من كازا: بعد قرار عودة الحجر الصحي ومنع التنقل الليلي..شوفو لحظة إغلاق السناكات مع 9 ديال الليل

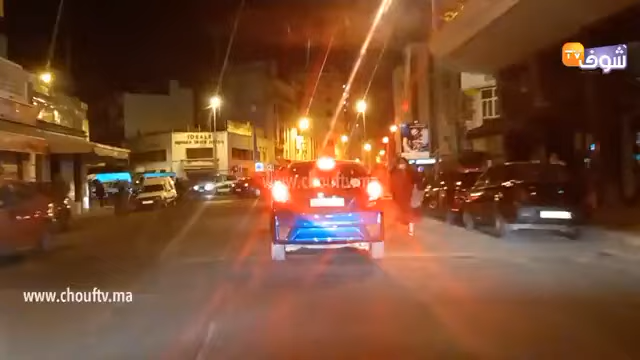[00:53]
2020 جديد من الدار البيضاء. كتشوفوا في هذه الاثناء لحظة اغلاق جميع المحلات التجارية والمقاهي ومحلات بيع المأكولات الجاهزة بوسط مدينة الدار البيضاء. الساعة تشير إلى 9:05.